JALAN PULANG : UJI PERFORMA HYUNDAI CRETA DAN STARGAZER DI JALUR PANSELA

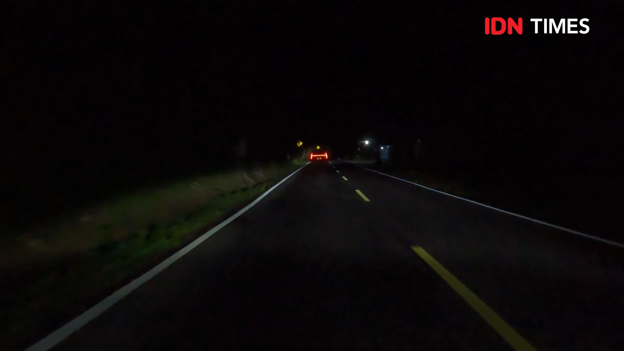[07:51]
Jadi, utama di hutan yang di Garut Selatan itu ya, apa namanya? Sancang ya? Hutan Sancang. Hutan Sancang. Itu jalurnya juga pas sampai sana kita hampir, Tengah malem ya? Betul. Lumayan, jalurnya juga berkelok-kelok. Dan gelap banget ya, Mas. Gelap banget. Penerangannya minim. Minim. Untung penerangannya ini terang banget nih.
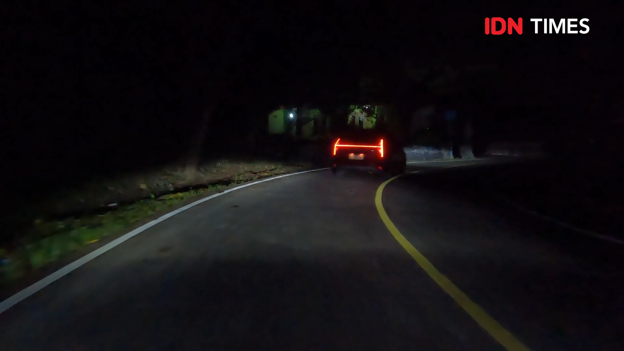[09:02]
Itu memang banyak banget. Semua itu iya? Iya, banyak banget anjing yang... Nyebrang tiba-tiba bahkan ya. Dan kalau malam itu banyak anjing yang hitam, tahu-tahu. Wah, ada anjing yang hitam. Kaget. Kaget, bener-bener. Kaget bisa ngebanting sambil ada... Amit-amit itu bisa ketelakan itu. Itu bahaya banget sih.